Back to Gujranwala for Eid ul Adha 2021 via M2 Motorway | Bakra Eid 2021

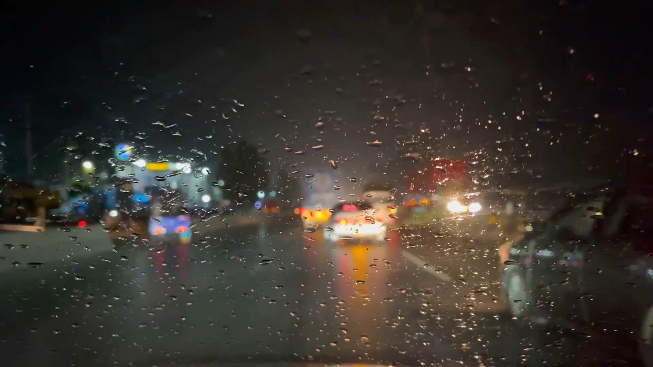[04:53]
ٹپ ٹپ ٹپ ٹپ جناب ہماری ونڈ سکرین پہ ہونا شروع ہو گئی ہے تو یہ बारिश कितनी होती है, थोड़ी बहुत भी हो जाए तो ये आप ख़त्म हो जाएगी, और अगर थोड़ी बहुत हवा चलती रही तो वाह माशाल्लाह।
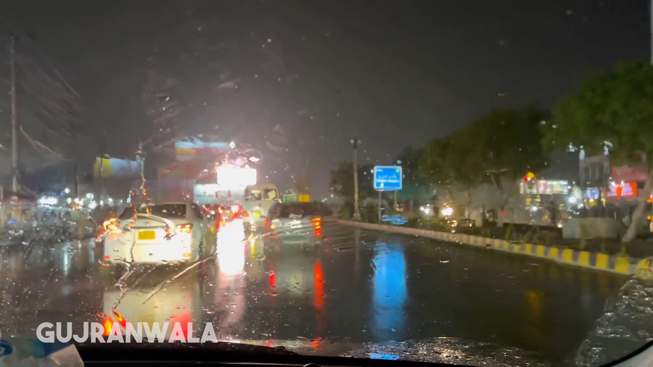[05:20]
जी हम चंदा किला पहुंच गए हैं और चंदा किला में जल थल का एक मंज़र है, और अब मैं इसी बंद कर रहा हूँ, विंडो खोलने लगा हूँ,
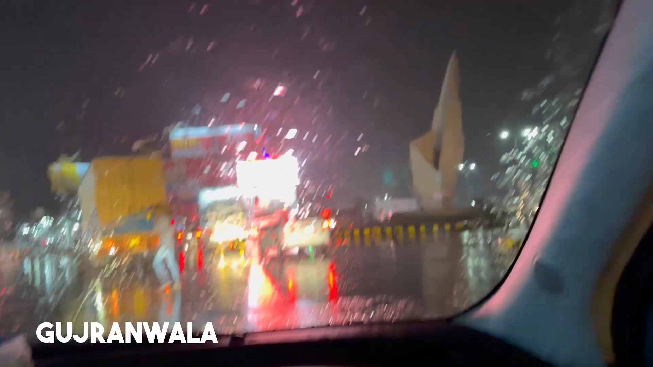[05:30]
थोड़ा सा शोर भी आएगा लेकिन वाह इतना ज़बरदस्त और बड़ी फ्रेश एयर आ रही है। ये एक मोनूमेंट है चंदा किले का, वो आप देख लीजिए।